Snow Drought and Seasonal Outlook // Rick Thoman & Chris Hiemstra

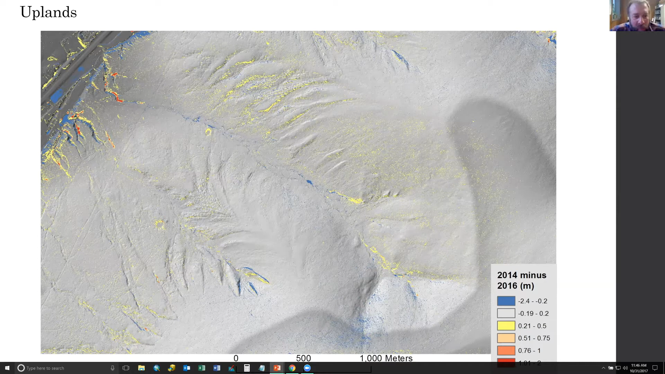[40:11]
pre-summer 2014 and then another collection done in 2016, uh, where you difference those and see the changes in the landscape at the surface level. And then, uh, once these areas are identified, you go on the ground there and take photos and you can see a pretty dramatic thermokarsting in spots. Uh, on the top right, um, there's a lot of silt deposition in some, um, areas where the water slows down. And then on the bottom left, you see the, uh, sort of textbook drunken trees or falling forest that's happening because of the thermokarsting erosion.